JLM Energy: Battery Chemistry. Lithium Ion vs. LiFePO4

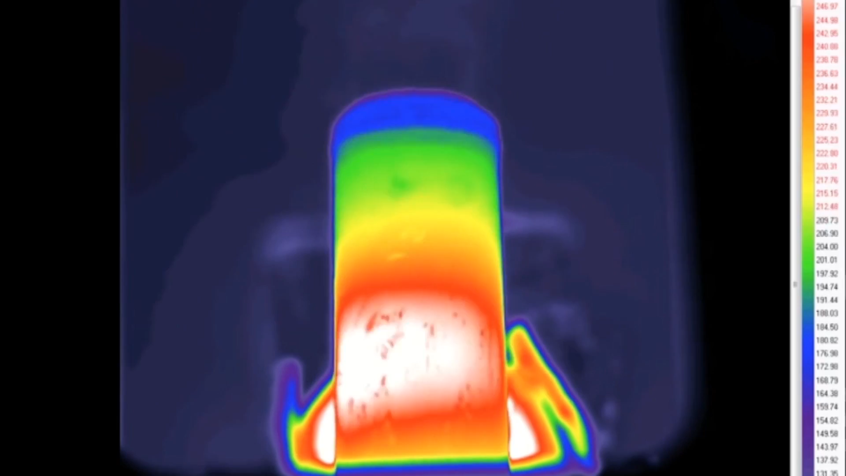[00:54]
This video shows that slightly increasing temperatures of a lithium ion battery can cause the shell of the battery to expand to the point where the pressure becomes too much.